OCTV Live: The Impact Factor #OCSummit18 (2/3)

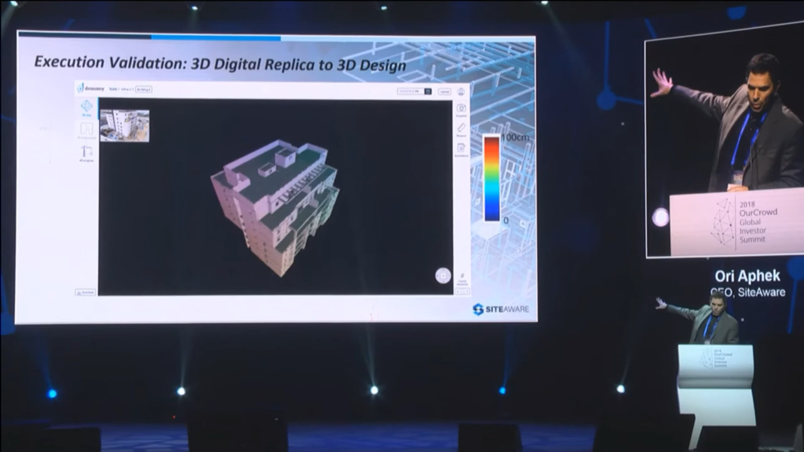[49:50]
What you see here is the design,
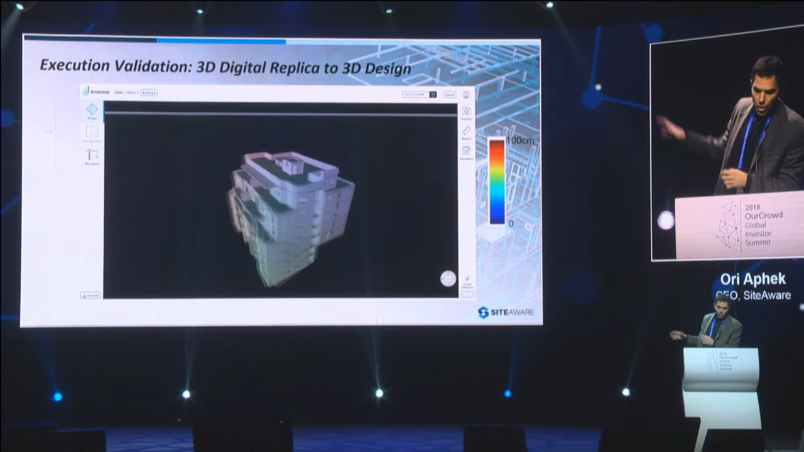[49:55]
and the next one will show the variation analysis that we can create that compares the design to the actual.
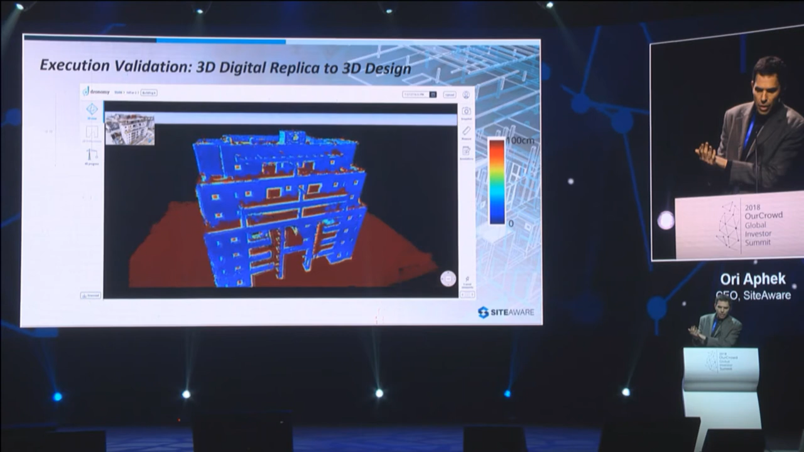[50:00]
The color coding represents the deviation So we can detect the quality errors,
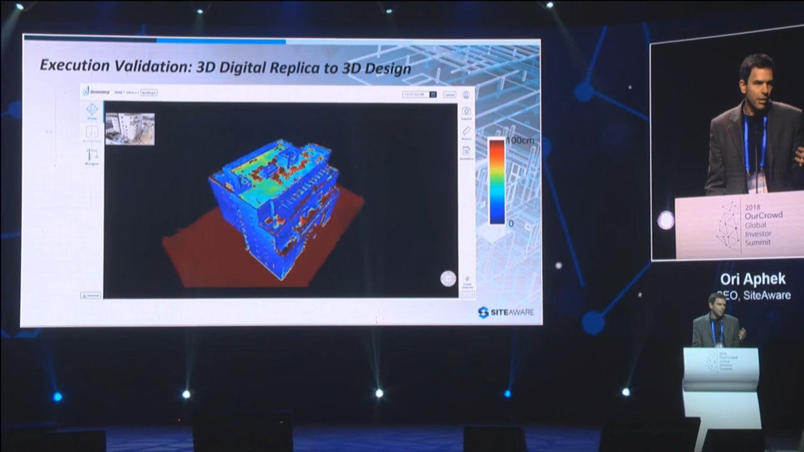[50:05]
but as well as monitor the progress of the site using these algorithms.